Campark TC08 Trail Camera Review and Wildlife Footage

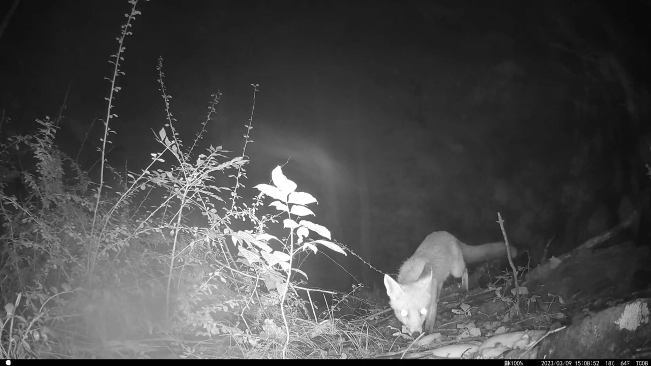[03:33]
We have this little fox that we see quite often.
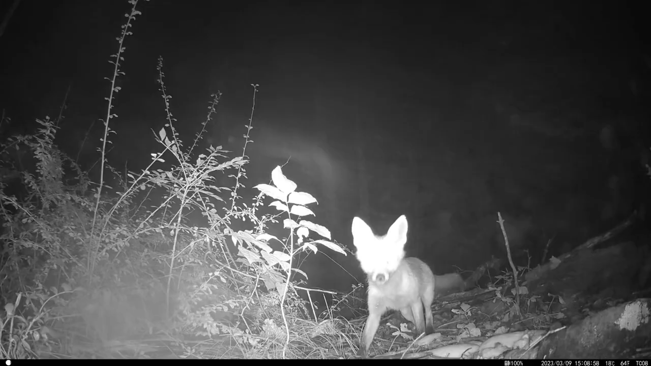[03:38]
And the lights work really good. The footage is really good in my opinion. I think we have nice clarity. Well lit. Here's a little skunk. Coyote. Very nice night footage in my opinion. So here's a little possum. It just looks like it's lit up with a spotlight or something.
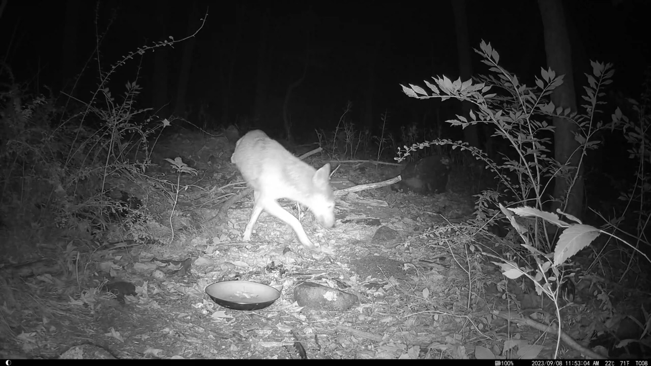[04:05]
Here we have a three-legged coyote, which I haven't seen before.